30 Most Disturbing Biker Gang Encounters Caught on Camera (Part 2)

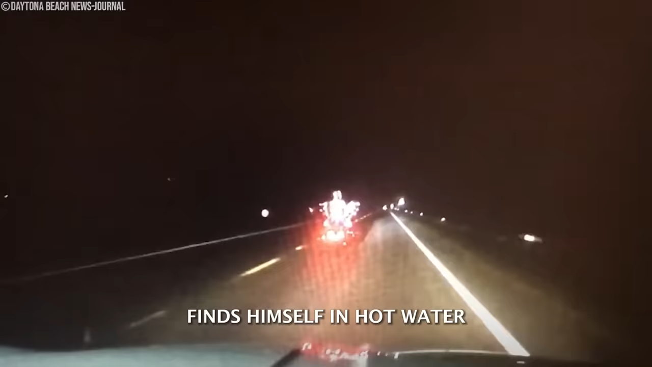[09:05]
In a dramatic turn of events, a member of the Outlaw's motorcycle club finds himself in hot water after a high-speed chase with law enforcement.
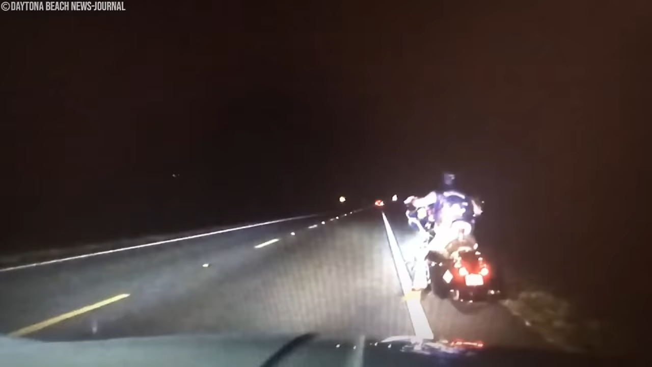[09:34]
Despite his attempts to evade capture, Wilson's luck ran out when his motorcycle came to a standstill due to an empty gas tank.
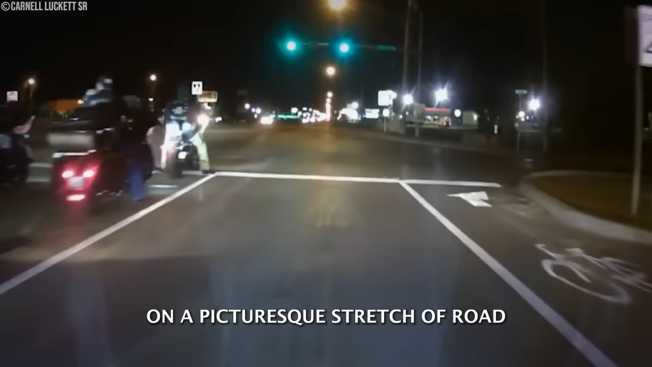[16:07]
On a picturesque stretch of road, a lone Goldwing rider enjoyed the freedom of the open highway, the purr of their engine echoing through the air.
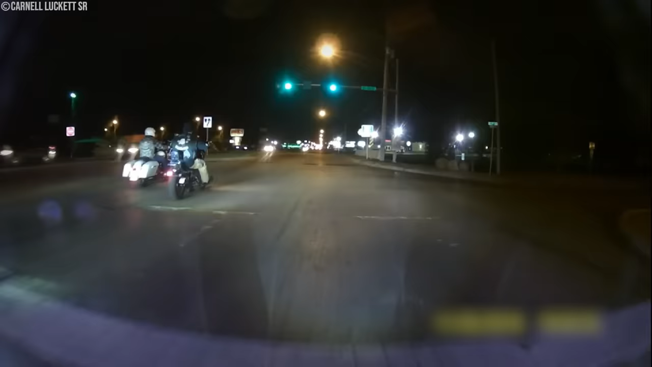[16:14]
As the Goldwing rider spotted the Harley-Davidson group in the distance, a sense of competition stirred within him.
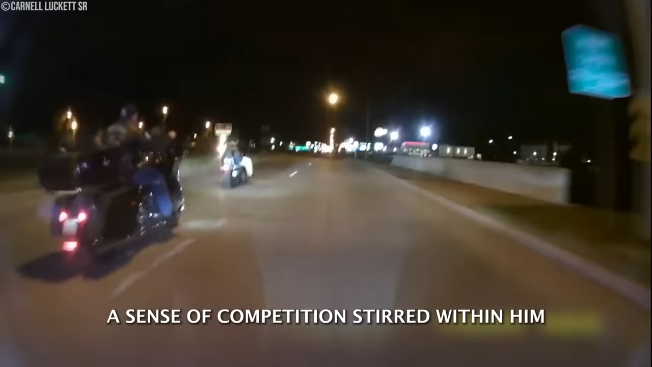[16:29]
With a determined glint in his eye, he decided to overtake the club, eager to assert his dominance on the road.
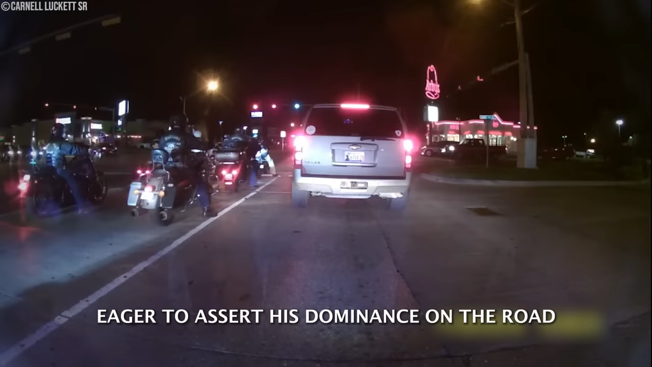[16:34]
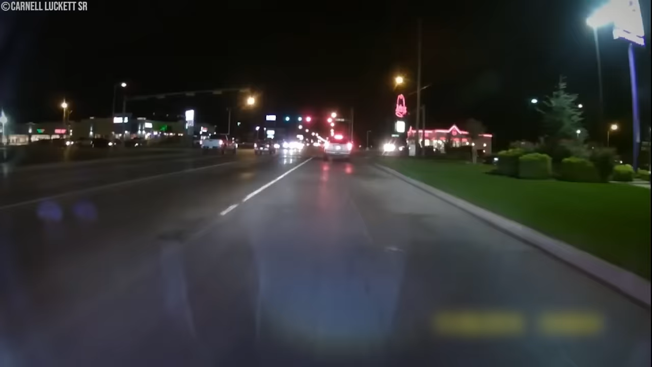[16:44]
Determined to confront the Goldwing rider, the Harley-Davidson group closed the gap, their engines roaring louder as they approached.